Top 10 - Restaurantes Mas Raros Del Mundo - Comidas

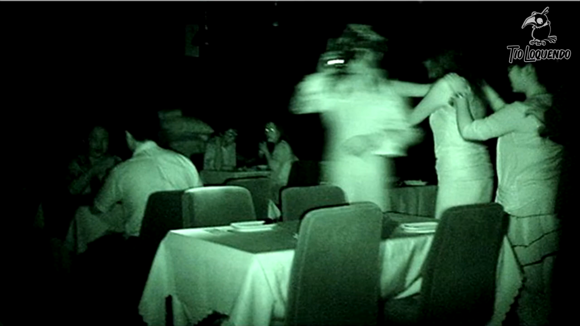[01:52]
Paradójicamente, los camareros quienes te guían en la oscuridad hasta tu mesa y te sirven la comida, son personas invidentes, es decir, ciegas, que se mueven como un pez en el agua en plena oscuridad.